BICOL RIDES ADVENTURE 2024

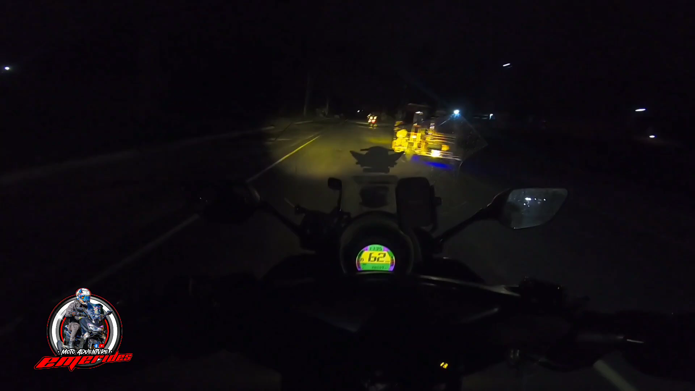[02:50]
Take off natin, 11.35. Palis ng Lokban. 11.55 PM na mga paro. Going to, pagbilaw pa lang tayo. Dito ka ng manok.